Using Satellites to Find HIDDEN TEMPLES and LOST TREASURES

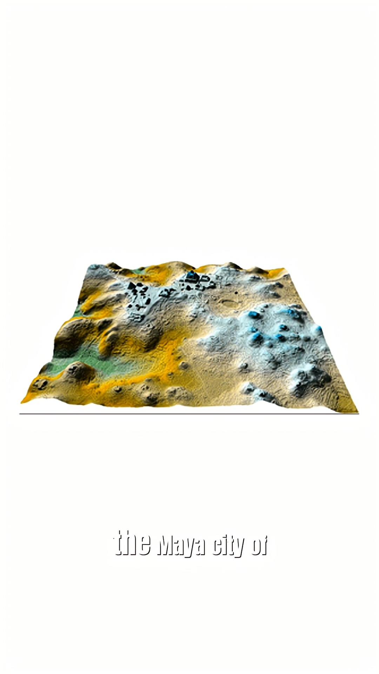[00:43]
Like the Maya city of Caracol, rediscovered in Belize.
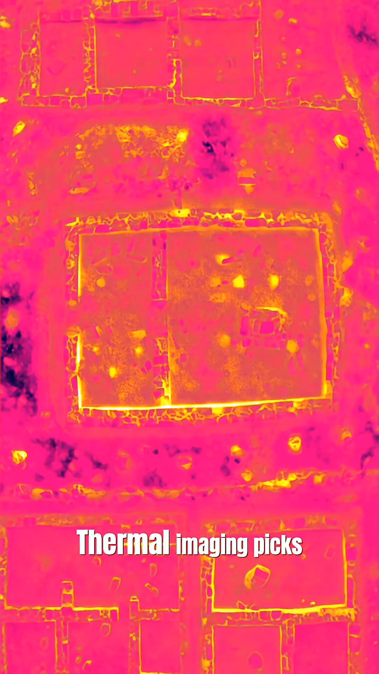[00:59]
Thermal imaging picks up subtle heat differences, exposing stone walls beneath the sand.